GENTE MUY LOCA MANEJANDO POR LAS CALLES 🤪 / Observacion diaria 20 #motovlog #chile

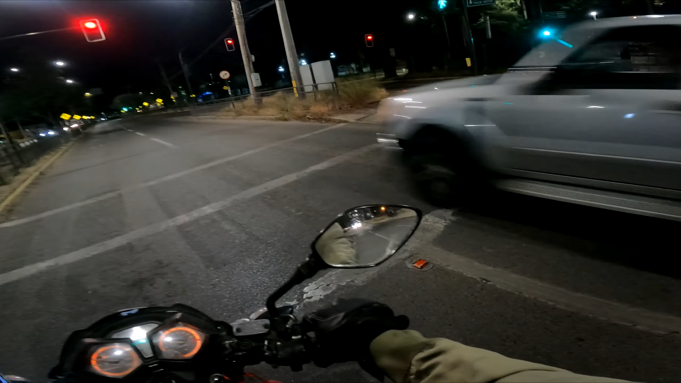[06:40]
Está loco ese culiao. Pudo haber atropellado un weón. ¿Cómo no ve el semáforo ahí arriba? ¿Gente, hermano?